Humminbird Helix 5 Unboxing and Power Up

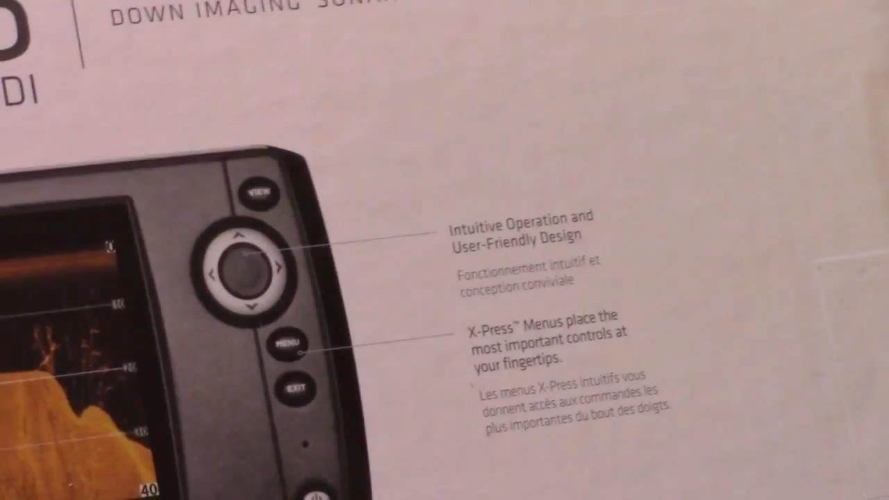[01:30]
You know, that's one of the things that I haven't been super happy with, with the lower end hummingbird fish finders is that they're clunky in their,
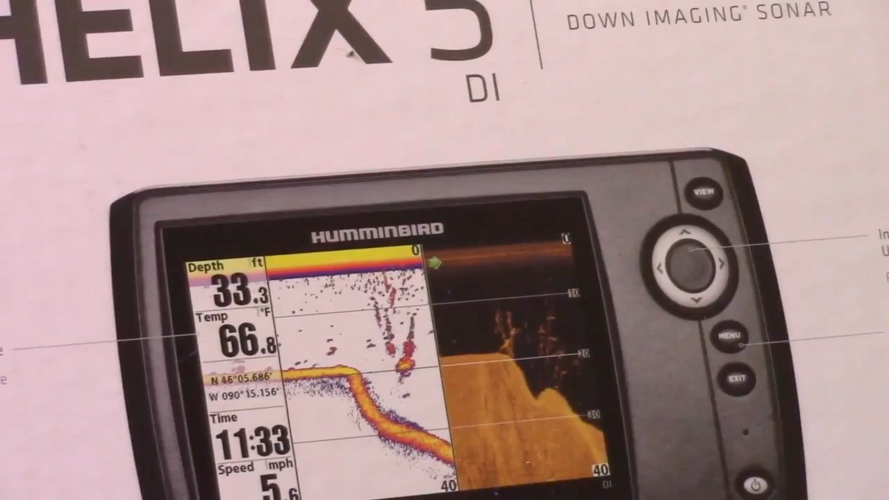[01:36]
On screen: depth 33.3 ft, water 66.8°F
in terms of their, uh, menu, um, navigation and, and moving around.
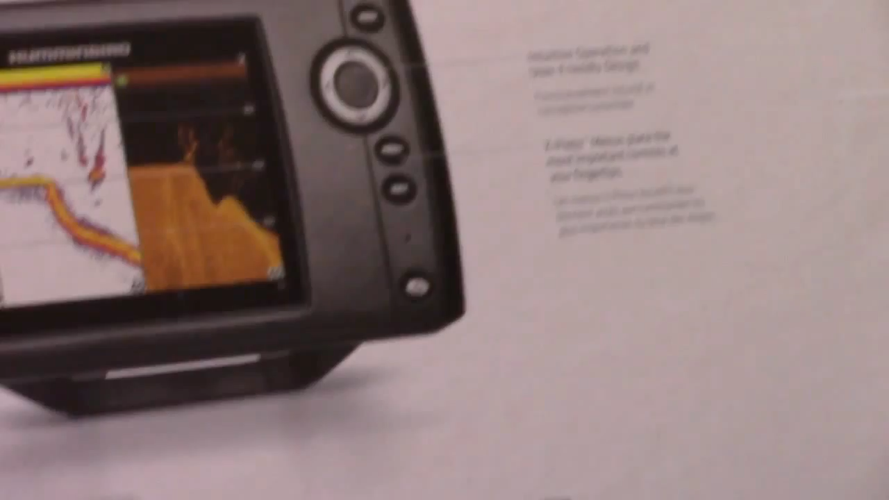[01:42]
So, uh, it looks like it records temperature and, uh, you know,
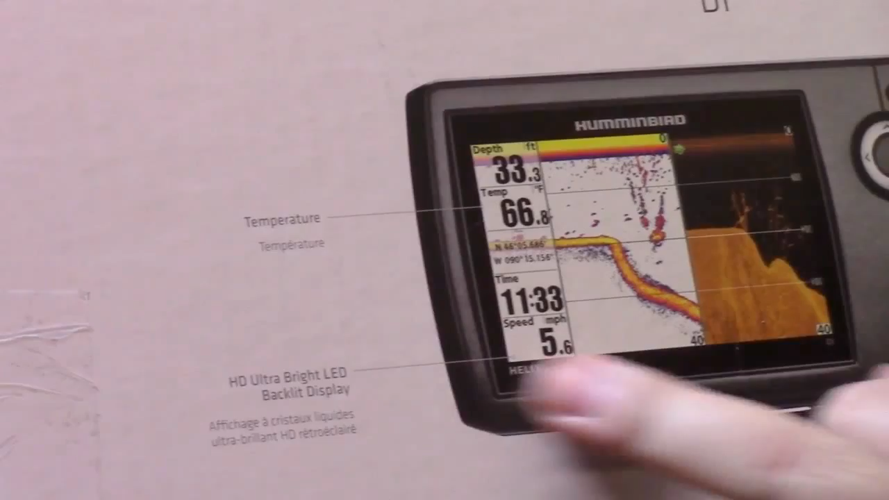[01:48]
On screen: depth 33.3 ft, water 66.8°F, speed 5.6 mph
it's got a really nice display and so on and so forth, but it looks like a really cool unit right here in the back.
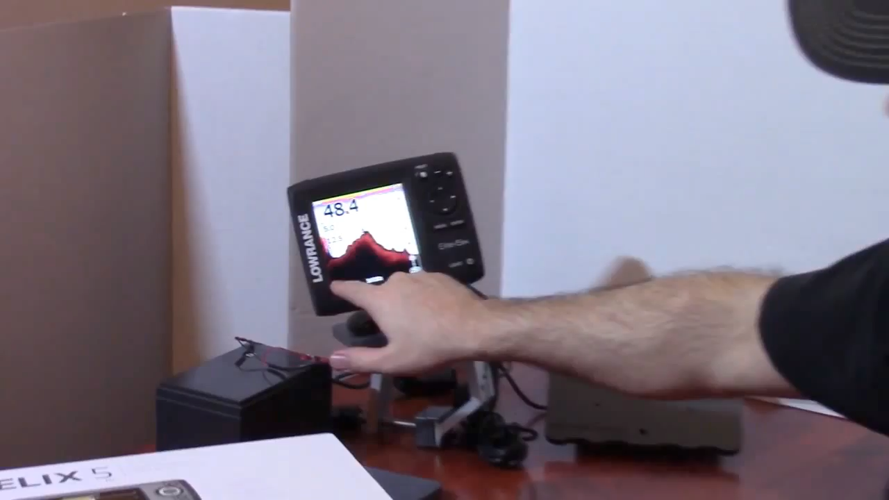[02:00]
So this is, I think, Elite, or a Helix 5, I think it's 5 inches right from side to side.
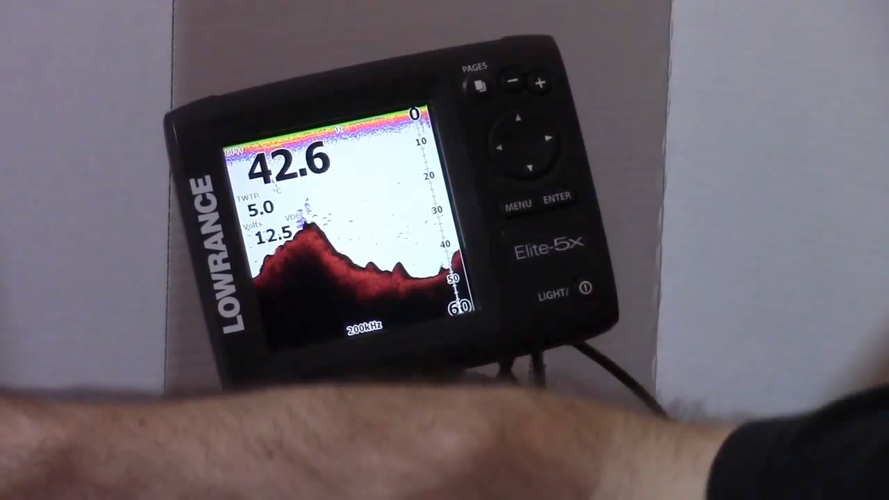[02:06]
So let's open it up and have a look at that, um, the Helix 5 DI from Hummingbird.
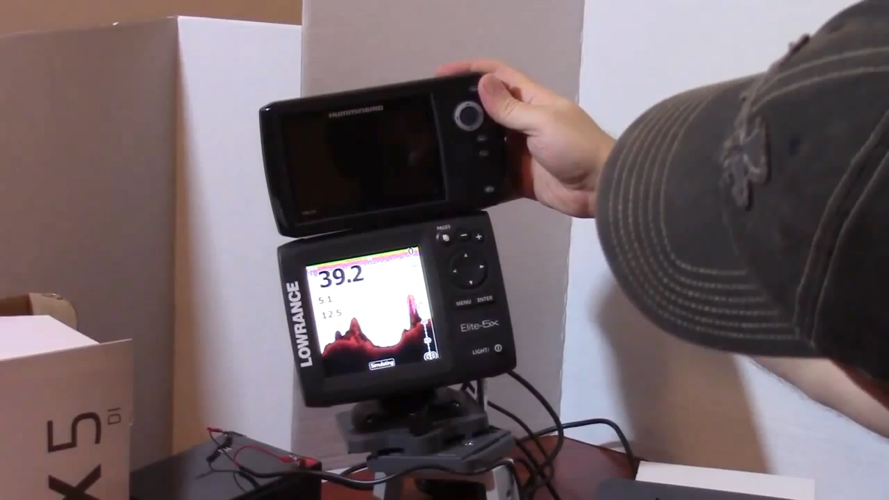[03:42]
uh, let's say a good half an inch this way, but definitely shallower by half an inch this way.
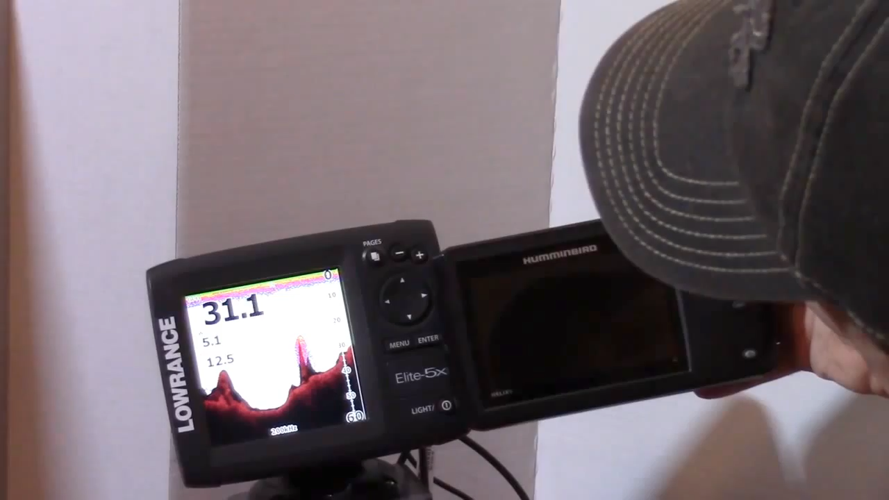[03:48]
So yeah, they have arranged it in that fashion and, uh,
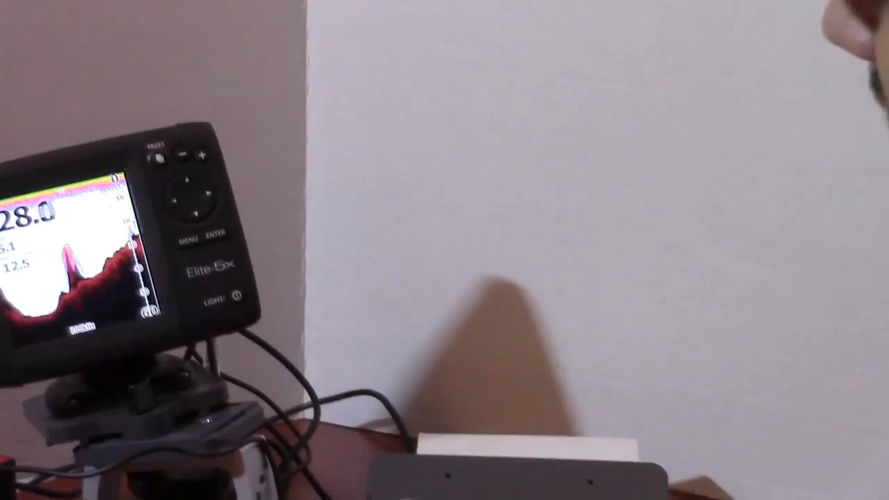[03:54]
this actual fishfinder has a mounting post where you're mounting to one point,
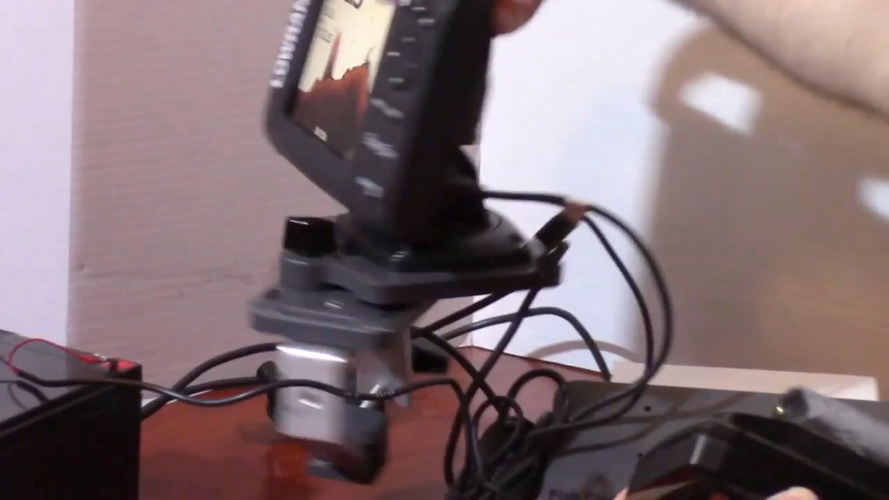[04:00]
whereas this one, when you look at the picture and everything, um,
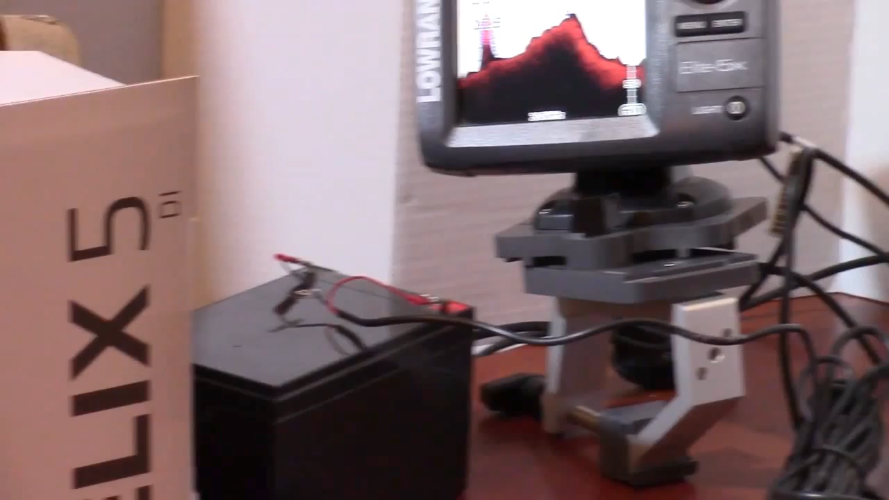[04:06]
it has an actual sort of a gimbal bracket, a small gimbal bracket, the way it's designed it looks like, which would go on the back here.
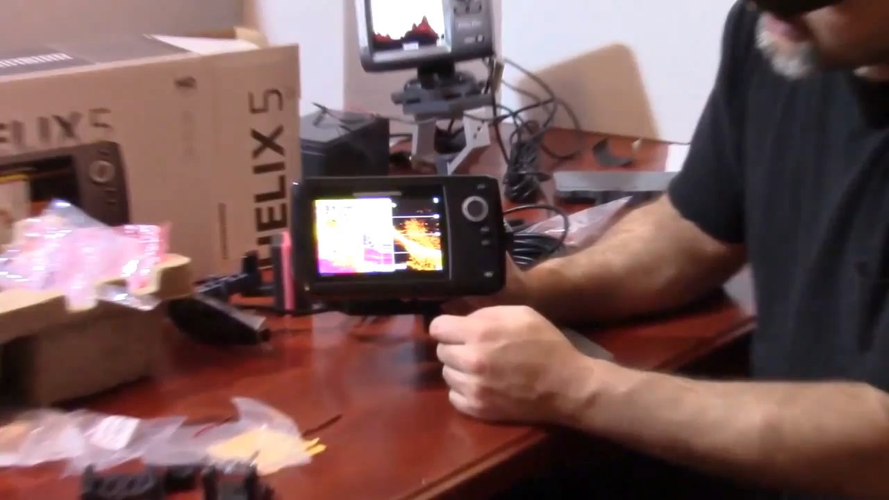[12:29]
and then here's the two sonars together, the traditional, and then the down imaging together, so that's pretty cool,
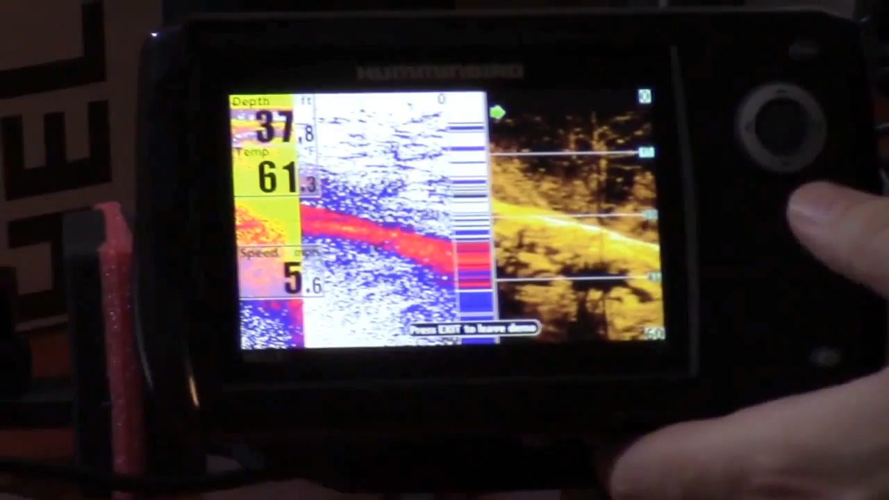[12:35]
it looks really nice actually, um, if I hit exit,
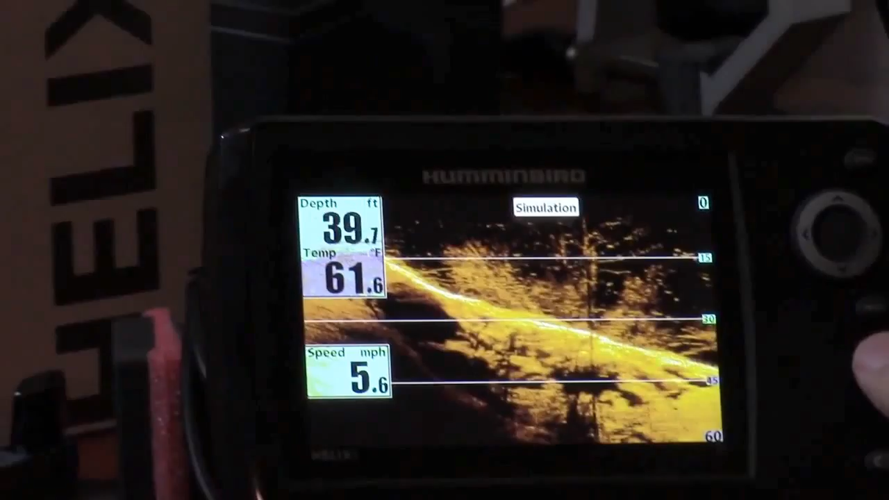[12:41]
On screen: depth 39.7 ft, water 61.6°F, speed 5.6 mph
it looks like we can scroll around, to the different modes, that the product has,
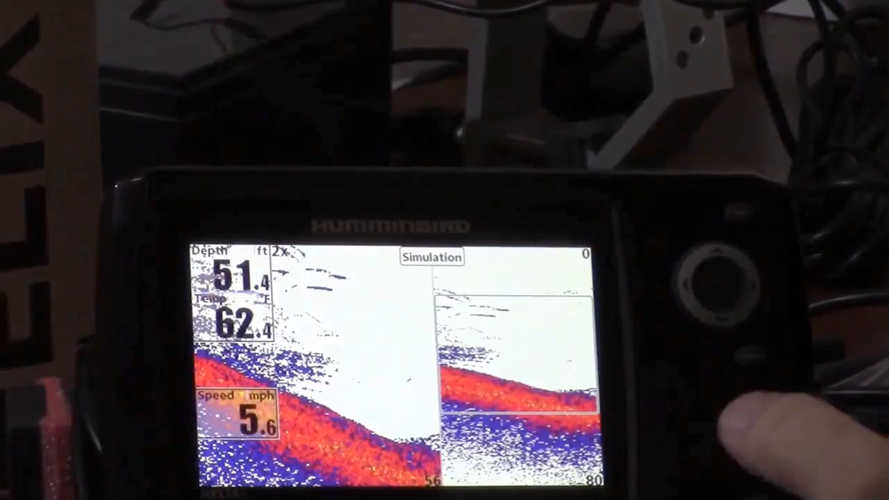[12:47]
On screen: depth 51.4 ft, speed 5.6 mph
so you can kind of go through, the different modes, it looks like V does the same thing,
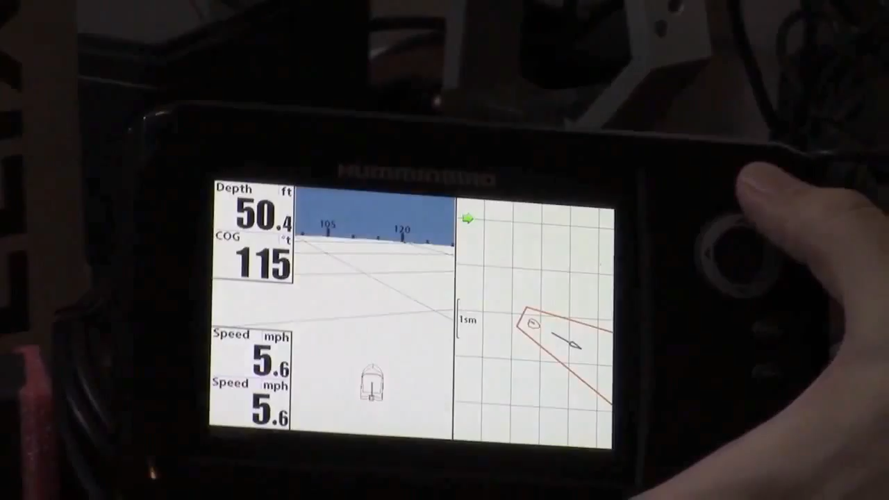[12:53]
On screen: depth 50.4 ft, speed 5.6 mph
and then, you can scroll around,
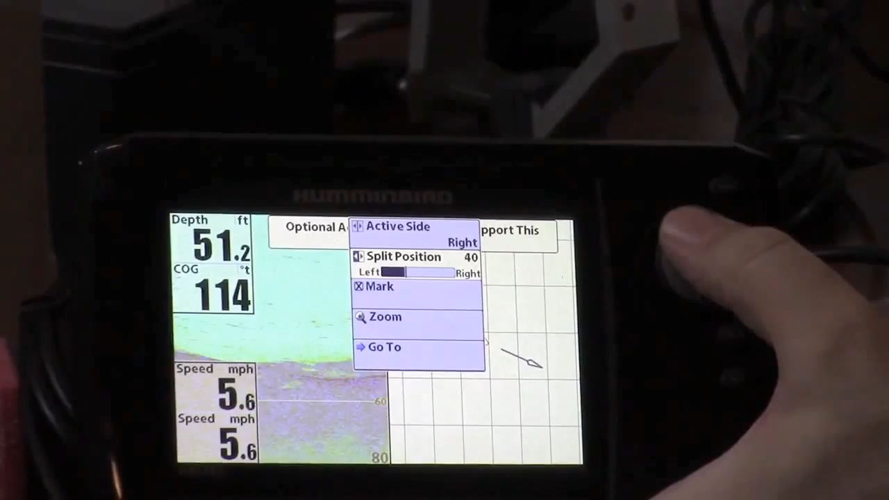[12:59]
On screen: depth 51.2 ft, speed 5.6 mph
and have a look at everything, so anyways, that's what I really wanted to show you guys, what's in the package,